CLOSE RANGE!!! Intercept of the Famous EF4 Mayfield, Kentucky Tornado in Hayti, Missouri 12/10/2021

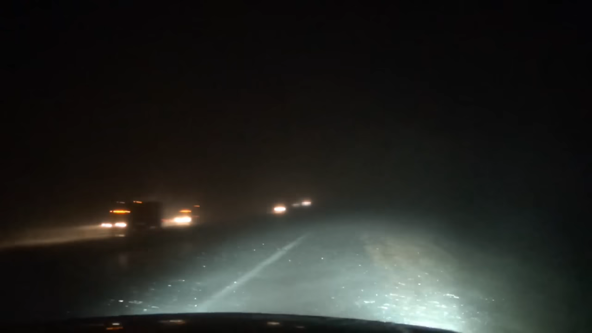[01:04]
Ship cross right here. Yep, it is. Yeah, I saw a power flash up there. It's right there. Yeah. Tornado should be right on. There it is, right there. I got it. Right there. Got it. Tornado crossing I-55. Got it. Big wedge. Wedge tornado. Go ahead and go. Go ahead and go. Go. Go, go, go, go. Watch out for power lines. Or anything.
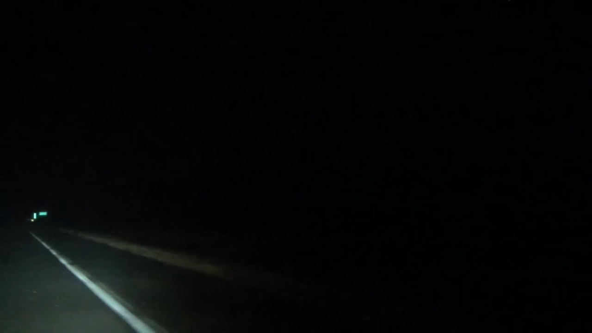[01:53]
I see a big time wedge. Huge wedge. Oh my god. Just keep it straight. Right. Oh, we gotta watch for debris too. Yeah, I know. Semi down. Semi, yep. Main thing I'm worried about is our trees and power lines. Please be okay. Where is this thing at?